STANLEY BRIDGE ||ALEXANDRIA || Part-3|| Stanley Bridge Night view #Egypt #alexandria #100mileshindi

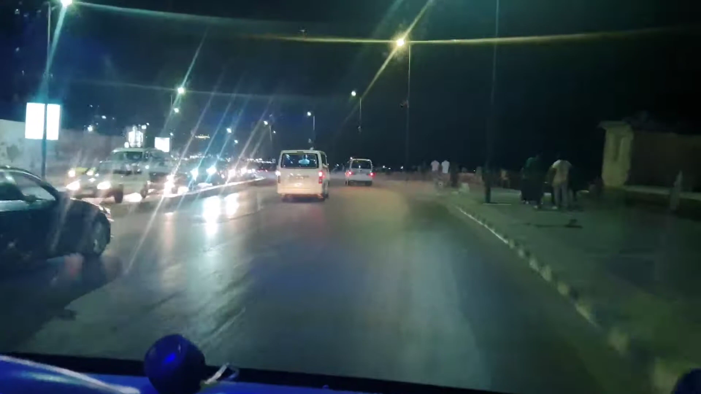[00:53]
साम क अभी इस्चेंडली ब्रीज के तरह अभी जा रहे हैं, तो जाते जाते आपको सब भी लिखाते हैं,
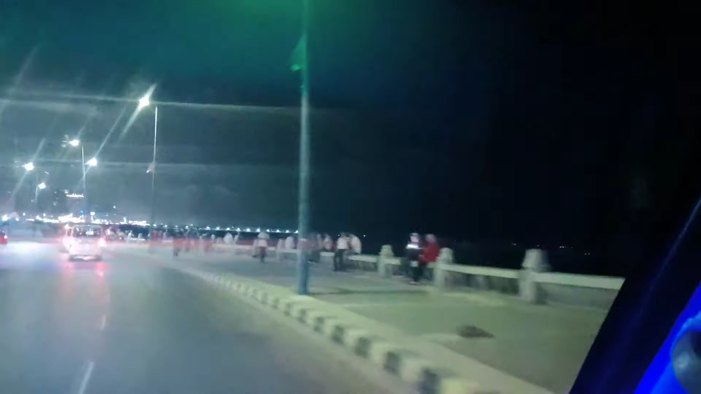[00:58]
अपना मुंबाई में जो मेरेंड़ाइफ है, ऐसे ही है,
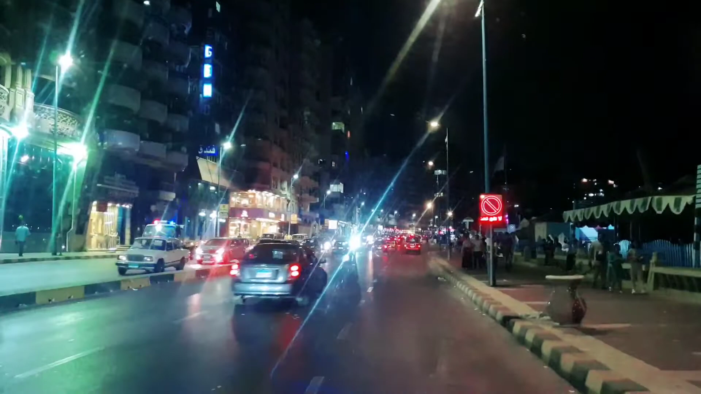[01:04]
समुंदर के किनाड़े से, पूरा हाइवए है, तो उसी से हम अभी जा रहे है, माइको बेस्ट करके, तो काफी अभी संदर है नजर, अच्छा लग रहे है,
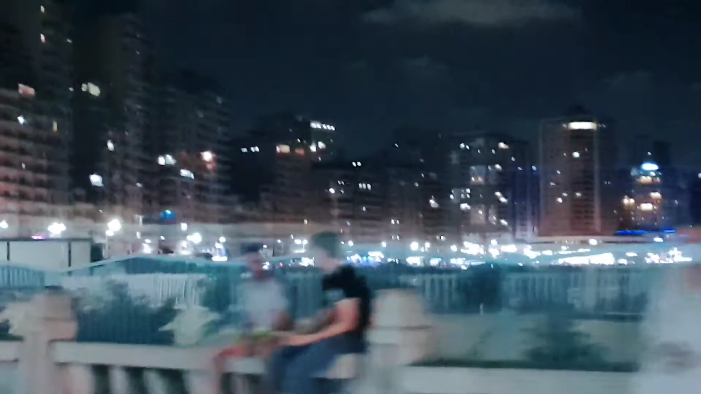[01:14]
रात को घूमने का मज़ा एक खुझा अलग रहता है, दिन का जो रहता है,
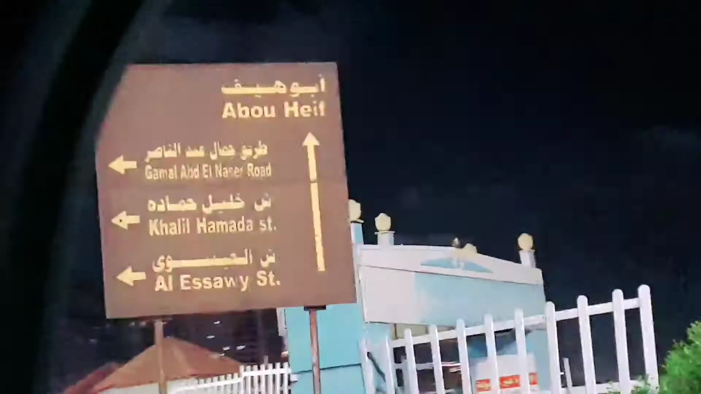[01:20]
उहां पे इतना खुबसूरत नजर नहीं आता है, रात को जो नजर जिसमें को मिलता है, अभी आपको
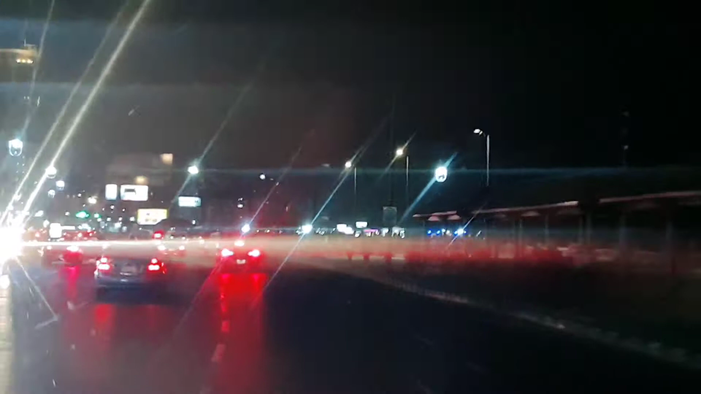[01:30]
दिखा ही दे रहे है, किनाड़े पे बहुत सरे क
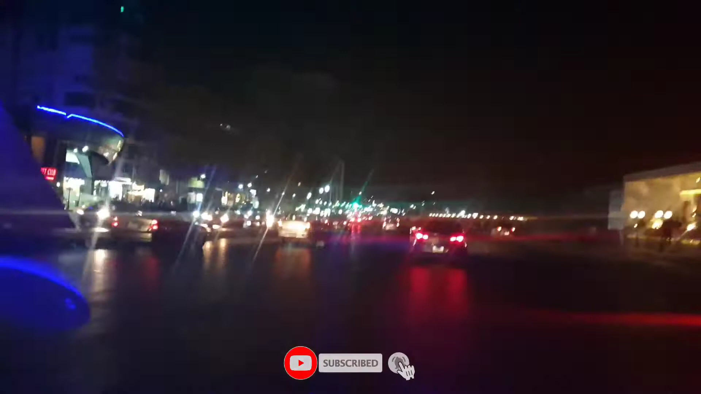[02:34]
यहां पर आपको जो दो खमबाद लिखाई दे रहा है यह दोनों
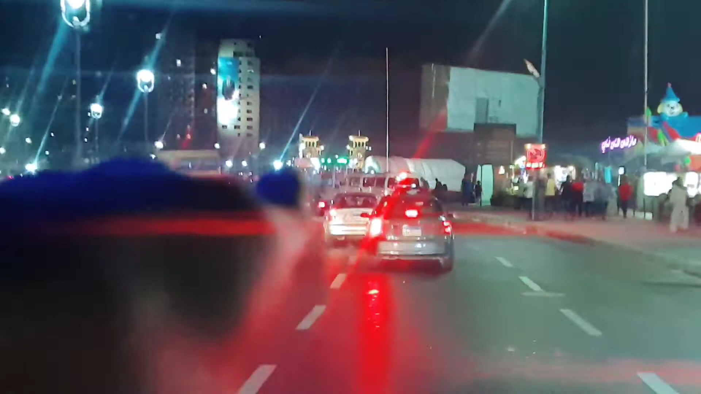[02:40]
ए इस्टेनली ब्रीज के बहुत ही करीब है हम लोग पहुचनी वाले है याभी इस्टेनली